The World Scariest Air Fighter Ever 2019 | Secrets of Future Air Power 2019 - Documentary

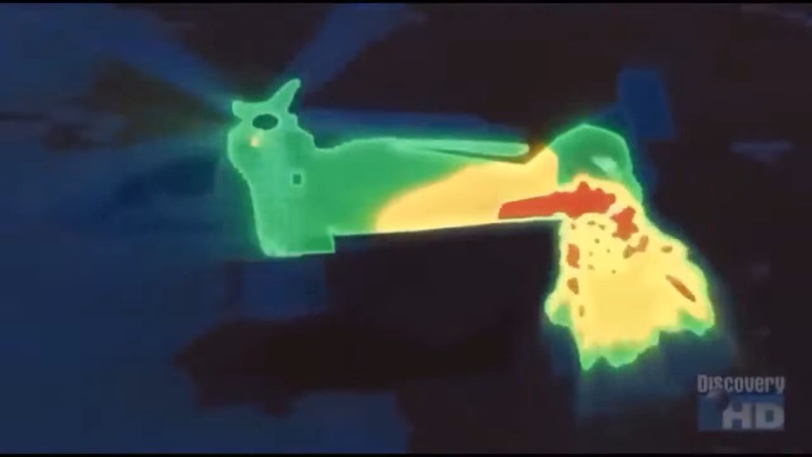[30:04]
no longer a heat plume for that missile to home in on